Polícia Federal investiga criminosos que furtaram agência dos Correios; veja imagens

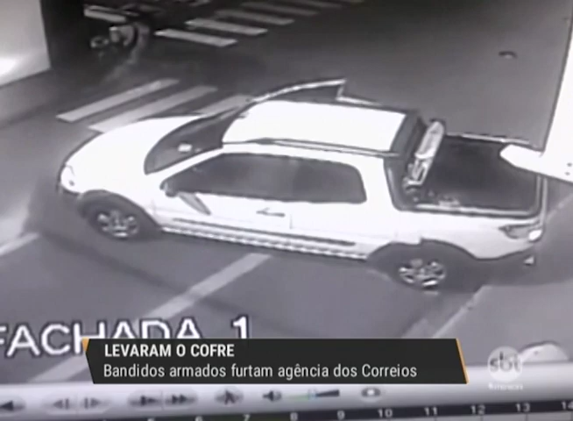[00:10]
Eles chegam então nessa caminhonete, a gente observa aí o momento, então, que eles descem armado e correm pra dentro da unidade. Ação é muito rápida, né?
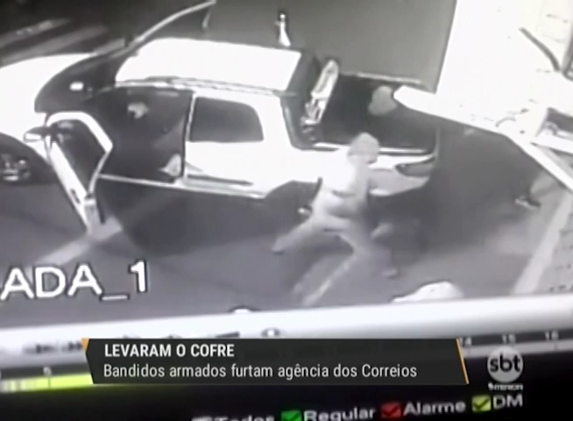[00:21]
Você percebe que são vários, eles vão descendo ali, na parte de trás eles já tem alguns equipamentos que são utilizados pra arrombar a agência. Depois, na sequência, eles colocam então, depois de que toda a ação acontece, eles colocam na caçamba da moto, eles vão trazer um cofre, viu gente? Um cofre justamente ali pra poder levar todo o dinheiro que tava. Esse momento agora, ó, tão colocando ali dentro, enquanto os comparsas ficam monitorando a rua.